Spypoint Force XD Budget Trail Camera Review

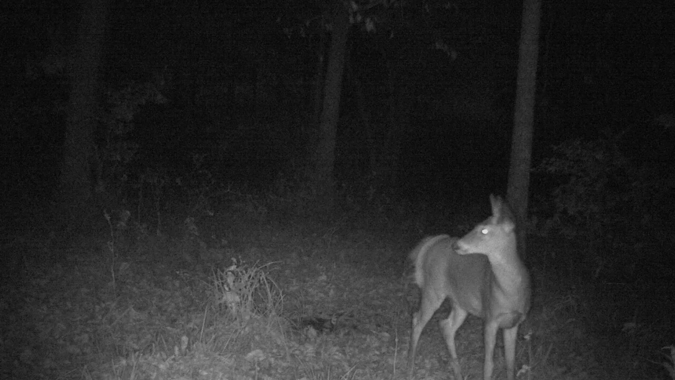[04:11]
nighttime does pretty good as well as the daytime. I would say it probably picks deer up at at least 50 feet if not further than that. I've had deer already walk 60 to 70 feet away and it has picked them up on some occasions.